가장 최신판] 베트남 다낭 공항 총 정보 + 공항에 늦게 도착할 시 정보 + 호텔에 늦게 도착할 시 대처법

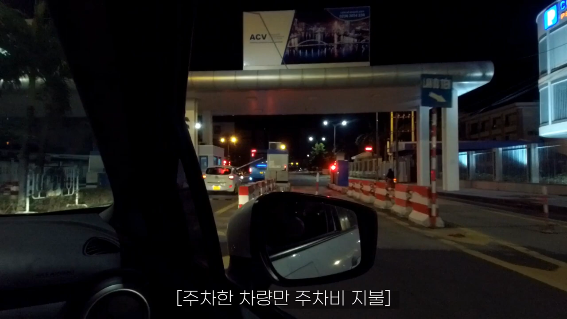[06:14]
그래서 아마 택시비나 뭐 그렉 같은 경우에 타신 경우에는 주차비를 따로 청구할 수 있다라는 거 여기서 돈 내는 거면 어차피 나오시면서 다 볼 수 있는 것들이니깐 참고해 주시고요
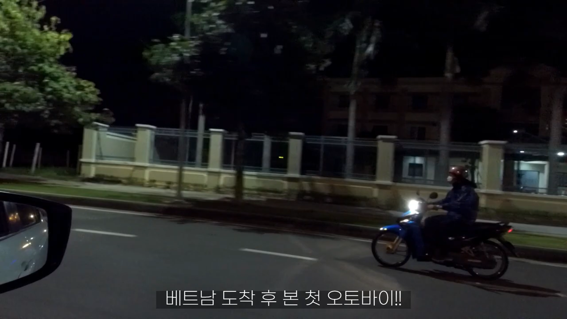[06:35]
자 베트남 도착해서 본 첫 번째 오토바이 아저씨 아 이제 사거리 나오니까 오토바이 좀 보이죠 좀 오랜만에 보니까 되게 그립네 아 놀러가죠
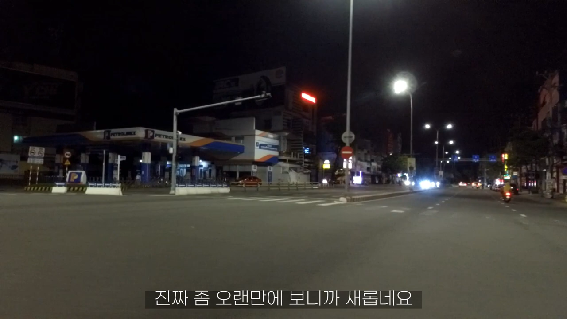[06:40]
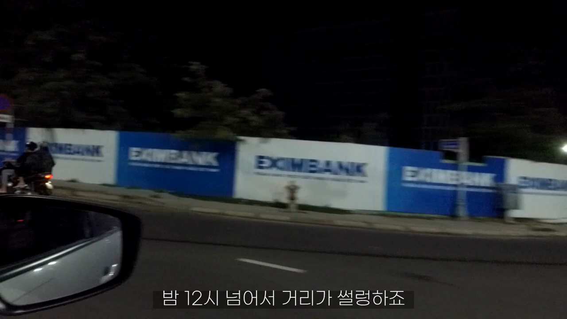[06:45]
배가 좀 고프긴 한데 식당은 뭐 문연대가
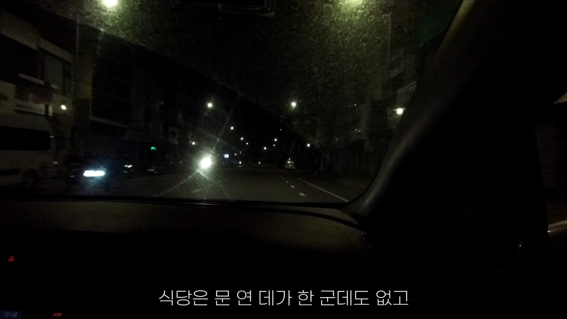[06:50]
한 군데도 없고 길거리에 살짝 포장마차 식으로 문연대가 한 뭐 저런데 불 꺼놓고 영업하네 저런데가 한 300미터마다 하나씩 있는 것 같기는 해요 여기가 워낙 또 번화가 동네이긴 한데 모르겠지 뭐 제가 잡은 숙소가 그 한인타운 있는데 근처니까 거기 슈퍼에서 뭐 라면이라도 사먹던지 하죠